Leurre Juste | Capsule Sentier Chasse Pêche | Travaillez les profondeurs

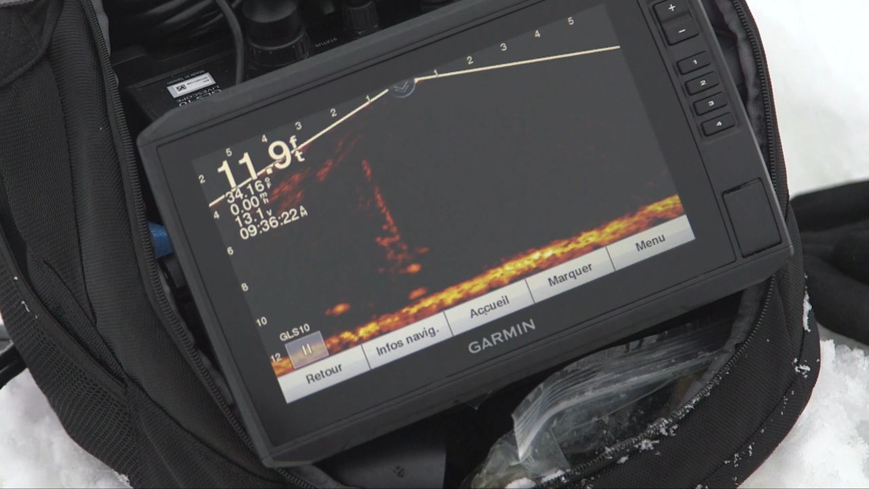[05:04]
On screen: depth 11.9 ft
pour que la marégane perçoive les vibrations ou voie justement notre leurre. Là, à partir de ce moment-là, on voyait le déplacement de la marégane qui s'en venait, qui s'en venait, qui s'en venait.